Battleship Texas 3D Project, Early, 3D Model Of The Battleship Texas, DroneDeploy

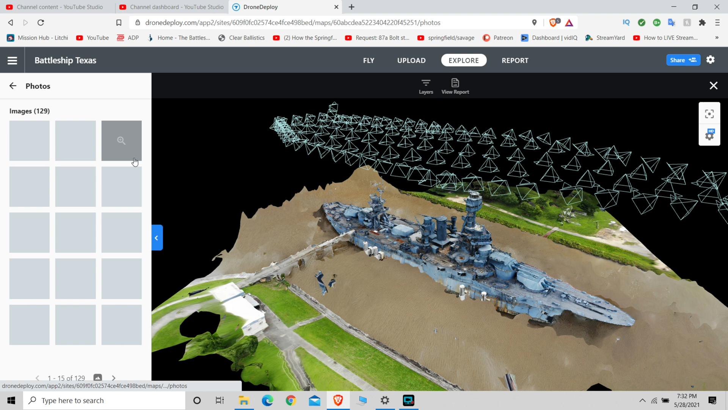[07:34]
a condensing of colored dots to put together. Here we've got where the photos were taken from by the drone. What angle they were taken at. All of them were at a 150 foot altitude, give or take a few feet. There's the individual photos. As you recall from my original video, it was stormy and extremely windy that day. So I felt lucky to get done what I did get done.
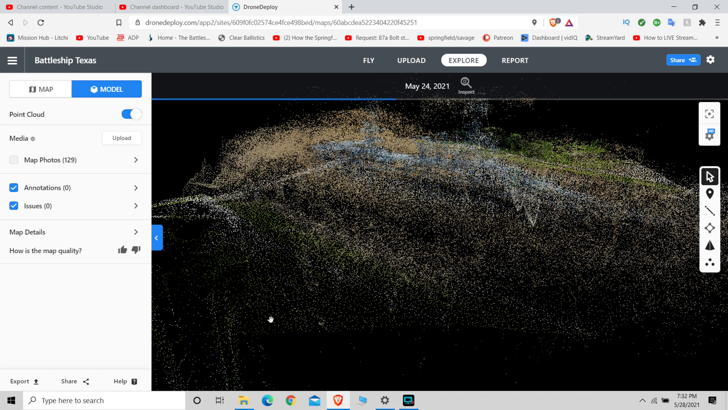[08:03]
Processing a new, different type of image here, the dot image. It will take a few seconds here for it to get all that processed and done. In a way, I like it better than the 3D model, or at least at this point. Both of them are missing a lot of information, but like I say, we'll gather that information, add it in, and eventually we'll end up with an entire 3D battleship. We'll be taking a look around the battleship here in a few minutes
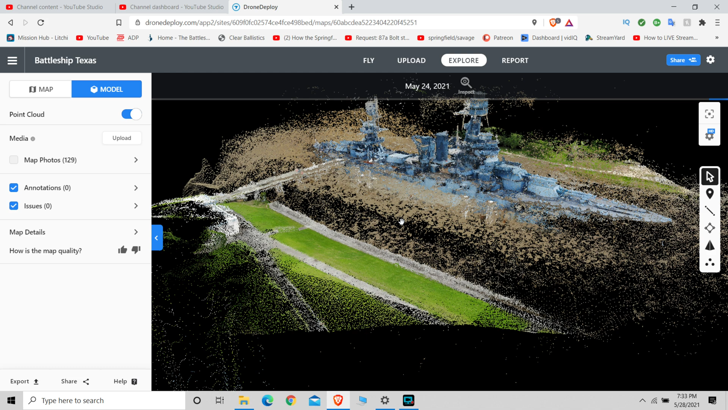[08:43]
in 3D. Not a lot of it. There's the photos again of the individual photos that the drone took. We're going to take a look around this one here as soon as it's through processing.
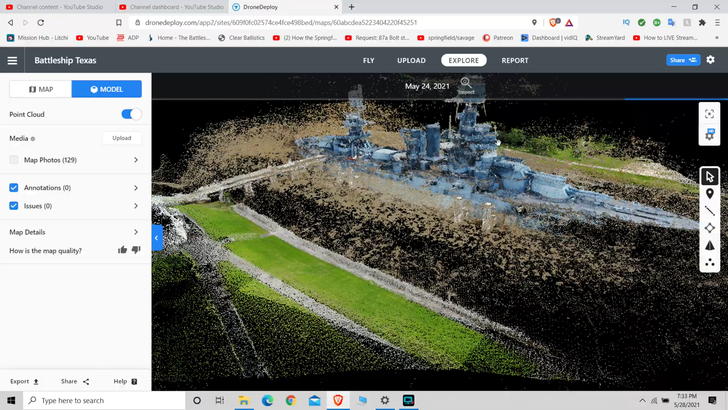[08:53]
It's an interesting display. It's not quite as elaborate as the 3D model, but it's still interesting in and of itself.
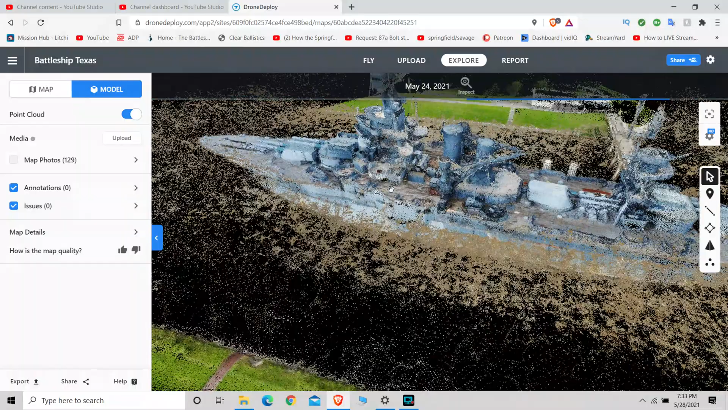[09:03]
The water causes problems, I believe,
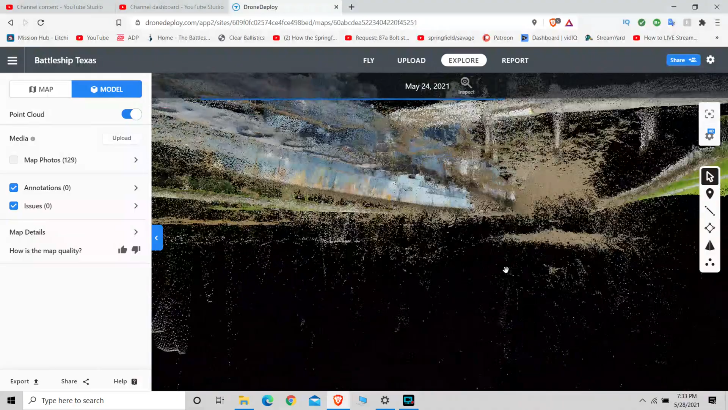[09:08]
for the software to process it.
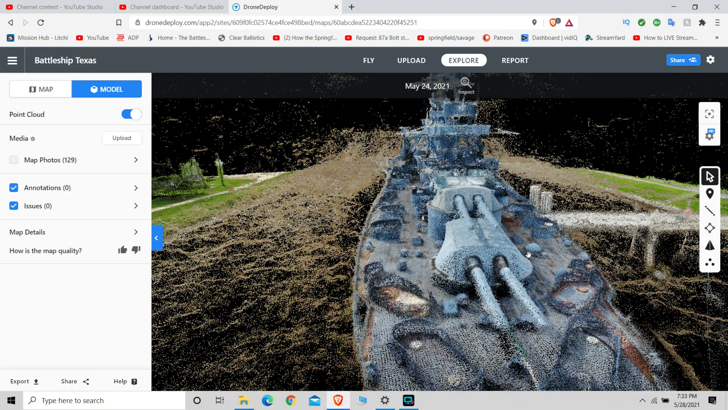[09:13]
They say when you're doing the photographs to keep the sky out of the photographs.
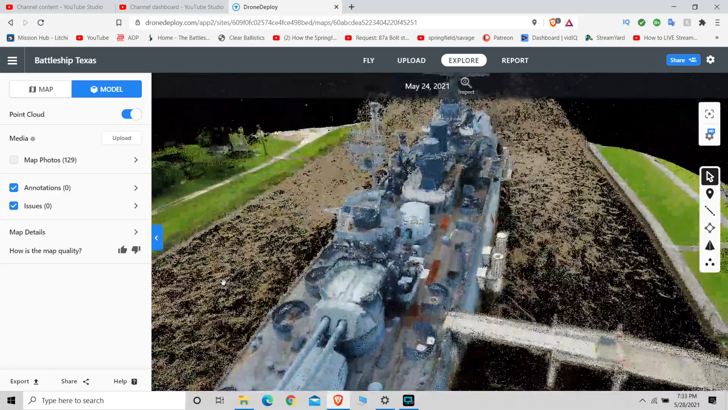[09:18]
I'm sure that's because the sky causes problems for the software, but apparently water causes problems for the software as well.
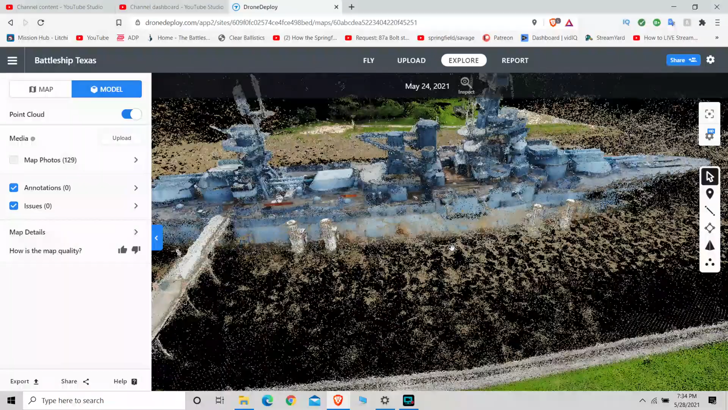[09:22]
As you can see, those dots are at different heights. So I'm thinking the software just cannot
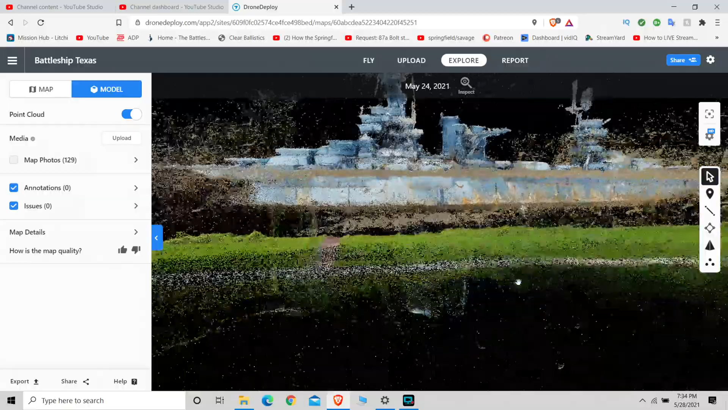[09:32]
place
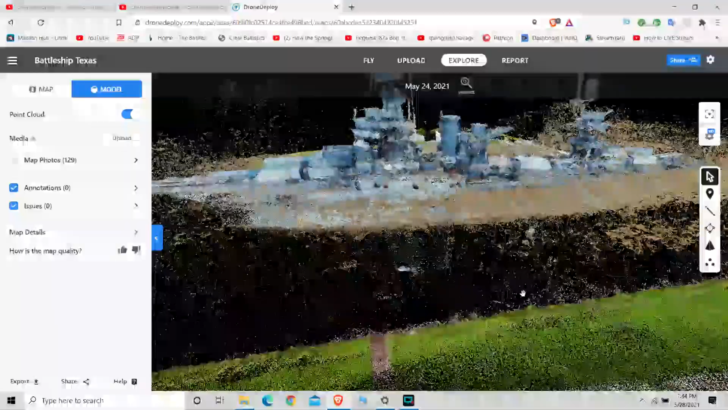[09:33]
that water because it's moving and probably because it has some depth to it.
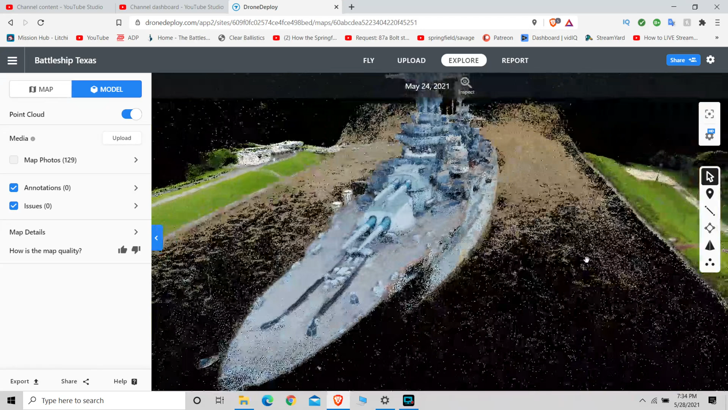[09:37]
I don't know. I really don't understand how the software works. It's a pretty amazing software. I love using it. And that right there looks pretty nice, I think. But if you zoom in on it, it does start to show a lot of hollow spots. But from here, it looks pretty decent. It almost looks like a 2D photograph,
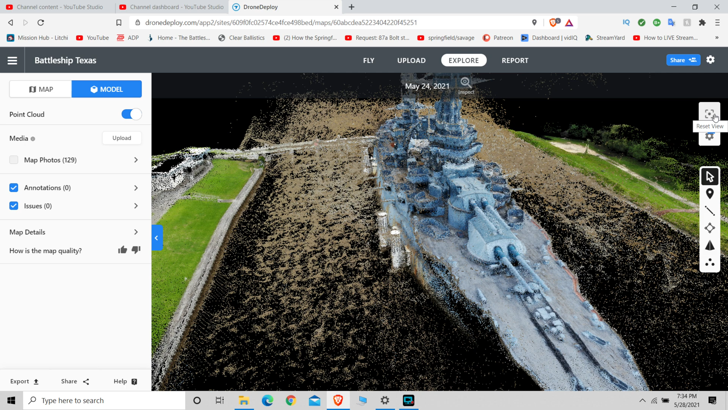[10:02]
but you can spin this model around and it's obviously 3D, which we'll do here in a little bit.
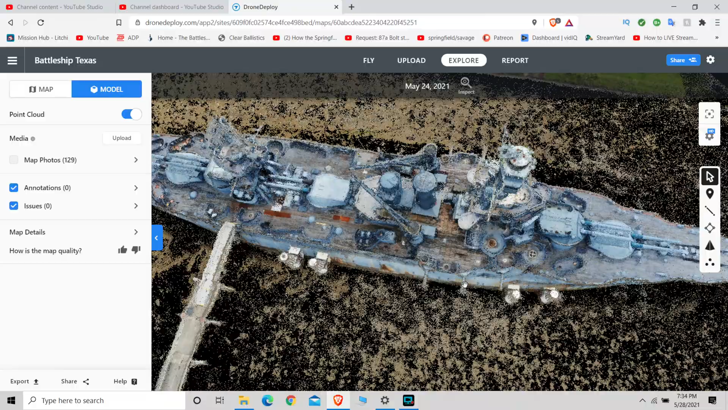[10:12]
You can zoom in and out of the model.
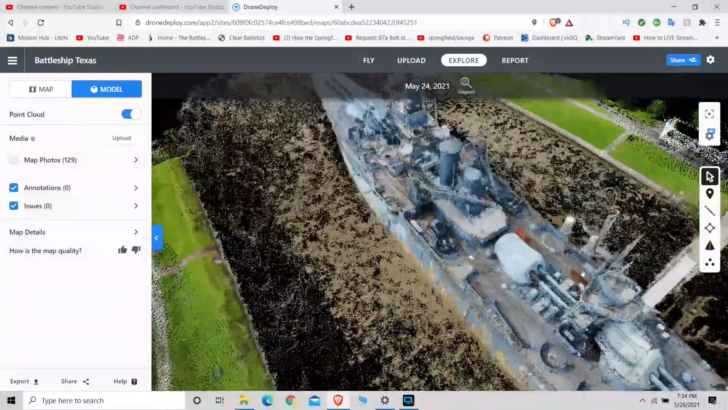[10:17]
Go underneath.
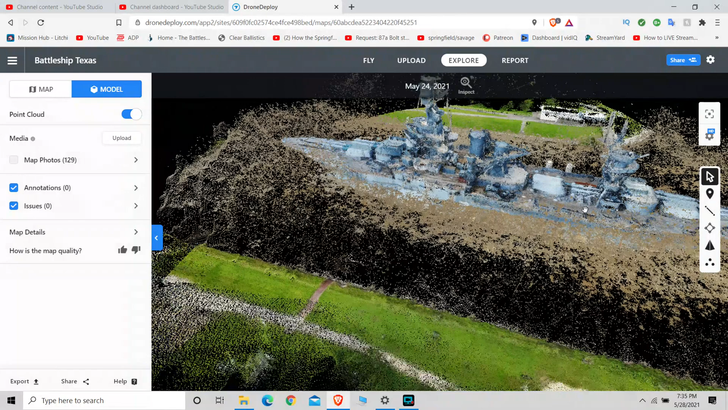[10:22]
Of course, the information underneath is non-existent because the drone can't view under the water, obviously.
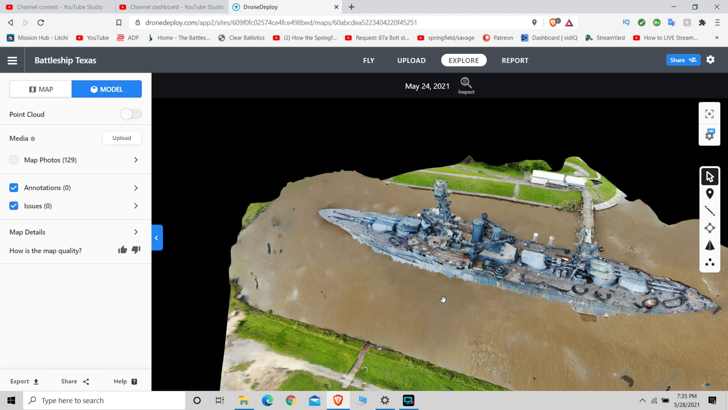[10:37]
So we're back here at the 3D model now. We're going to let that process for just a few seconds here. And then we're going to do some zooming in and exploring of this model. The control of the model or the screen
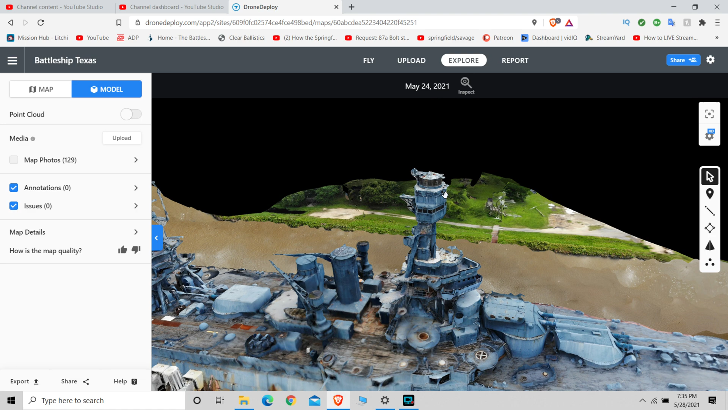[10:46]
to rotate and zoom in is a little bit tricky to get used to.
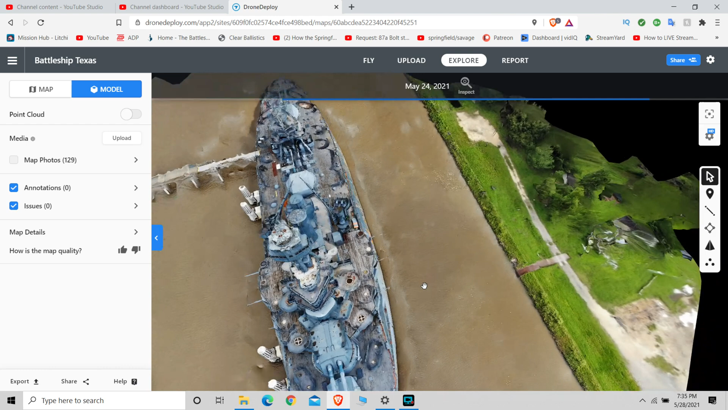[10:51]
But as I use the software more, that will get better and better. You can tell the water in the background there is going uphill, which it obviously does not. It's just confusing the software, I think, the water is.
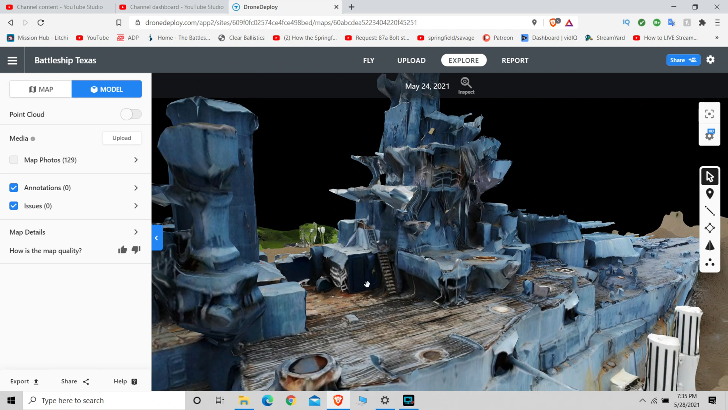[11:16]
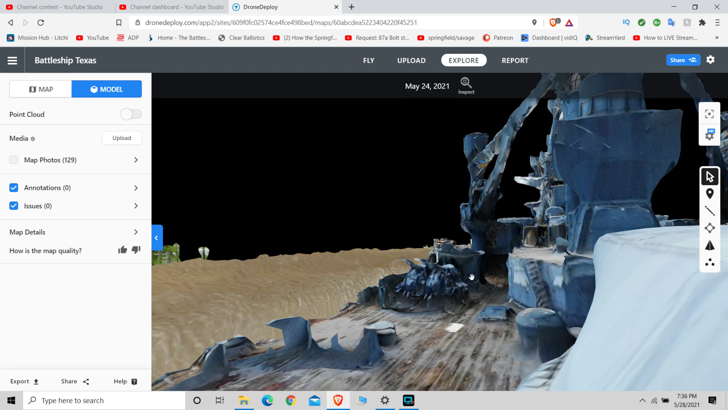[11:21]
Here you can see that some of the parts of the ship kind of look like they've been melted or they're not complete.